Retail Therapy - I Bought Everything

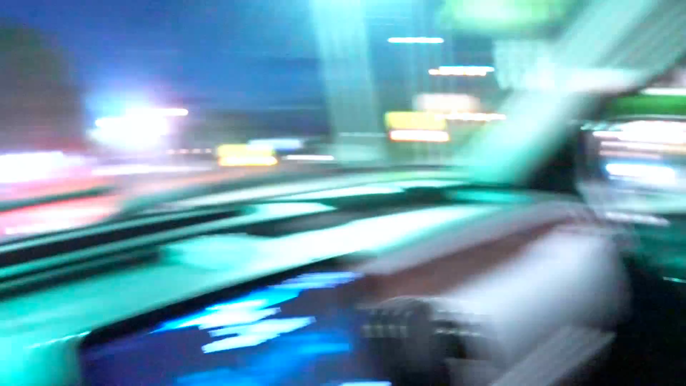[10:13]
I like a drink. It is dark. There is Goodwill right across the street.